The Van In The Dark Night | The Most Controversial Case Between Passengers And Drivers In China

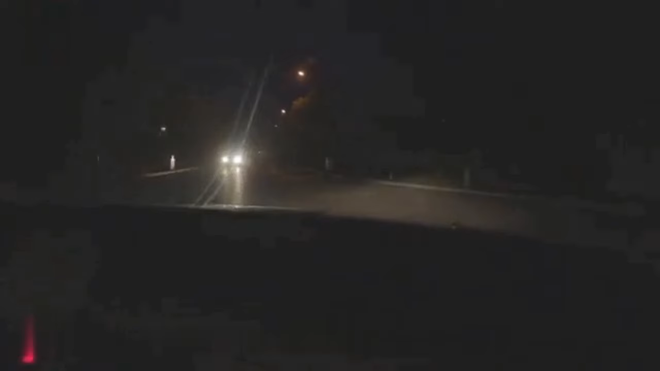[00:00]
On the evening of February 6, 2021, a lonely van was driving on a dimly lit road,